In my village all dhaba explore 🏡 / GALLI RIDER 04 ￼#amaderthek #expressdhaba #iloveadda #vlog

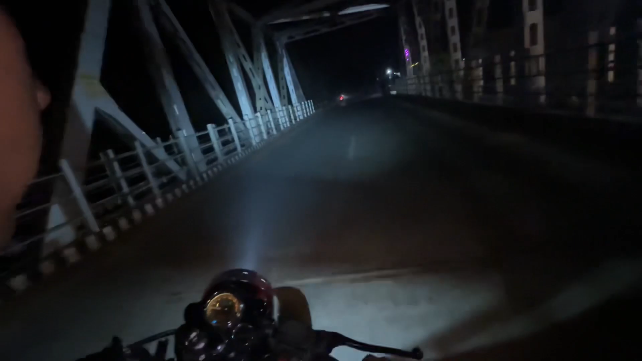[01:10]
सो आप देखो गाइस इतना खतरनाक बुलेट का साउंड है और ऊपर से ब्रिज है, ब्रिज के ऊपर देख पटाखा बन रहा है. तो गाइस ये देखो बहुत ही ज़्यादा मज़ा आया गाइस पटाखा मार के. तो गाइस अभी खींचते हैं, बहुत तगड़ा वाला रोड अभी 8-9 किलोमीटर दूर है.
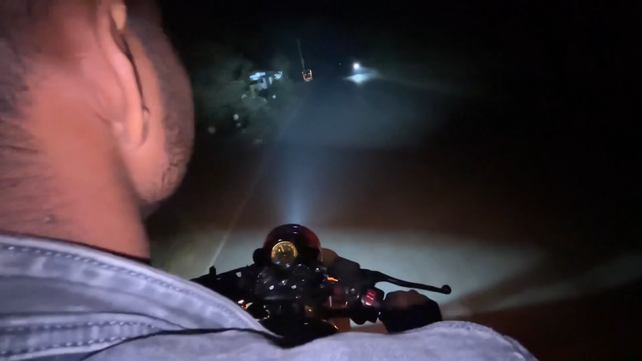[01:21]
तो वहाँ तक पहुँचने के लिए मुझे अलग मात्र 3-4 मिनट, क्योंकि बहुत तेज़ खींच के जाने वाला हूँ और रात के अभी बज रहे 9:30.
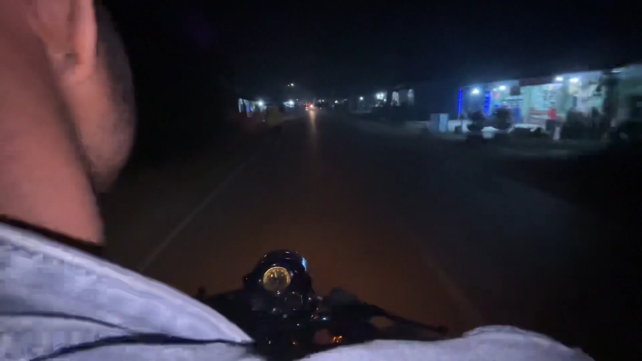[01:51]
वहाँ पे कॉफ़ी शॉप वगैरह कॉफ़ी वगैरह पी सकते हो आप लोग, डेट वगैरह कर सकते हो, सब कुछ अवेलेबल है वहाँ पे.
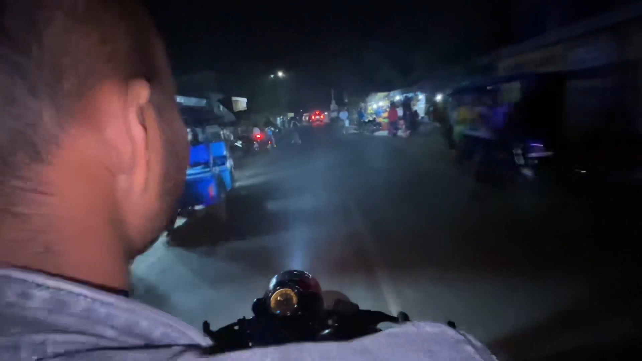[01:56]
और ये जो आउटलेट पीछे देख रहे हो तो ये पलाशी में था, पलाशी में छोटा जात घर.
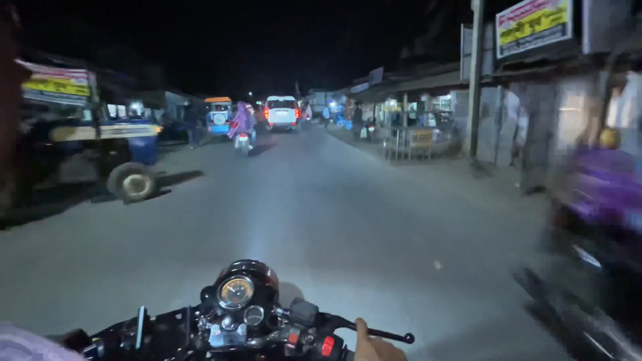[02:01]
और दूसरा भी जा रहे हैं हम पलाशी में है, एक पगला चोड़नी में है, एक और एक दबोग्राम में है, बहुत सारे हैं.
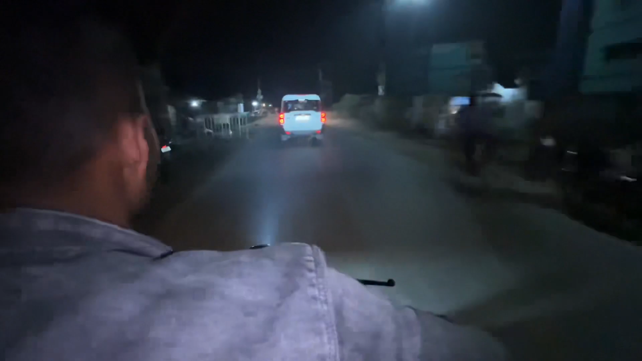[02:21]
देखो गाइस ये स्कॉर्पियो वाला मुझे रास्ता नहीं दे रहा था तो इसको थोड़ा सा कट मारने की कोशिश करता हूँ.
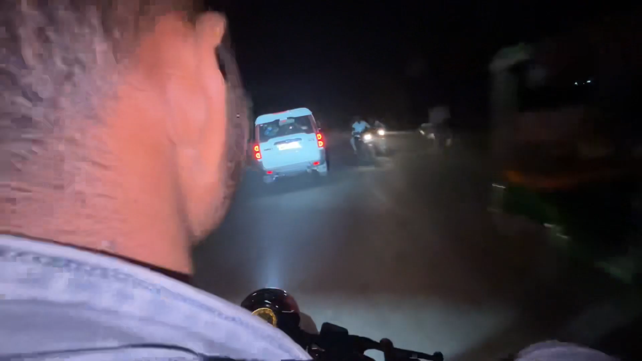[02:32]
जैसे कट मारने की कोशिश करने जाता हूँ और ये ऑटो वाला साइड से आ जाता है दोबारा, मैं सोचता हूँ कि अब ओवरटेक कर देता हूँ.